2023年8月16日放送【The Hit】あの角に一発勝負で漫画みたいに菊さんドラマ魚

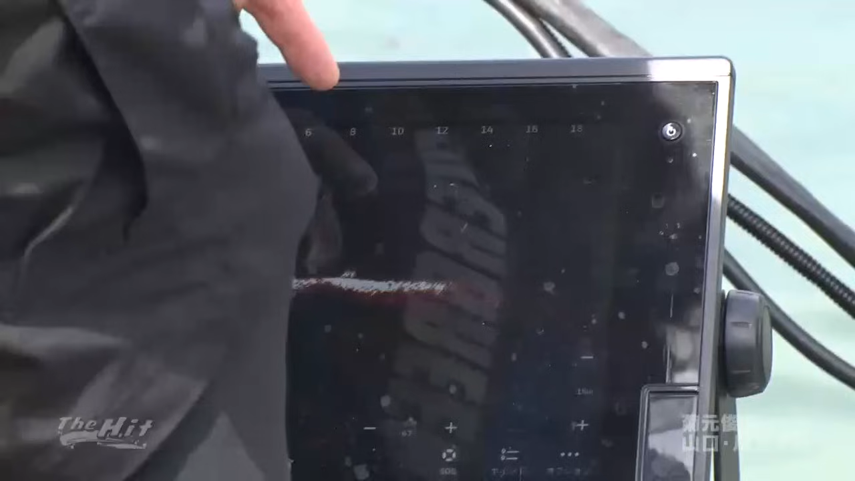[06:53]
それを狙ってる、これ、2つ。見えます？見えへんな。え、食えへんの？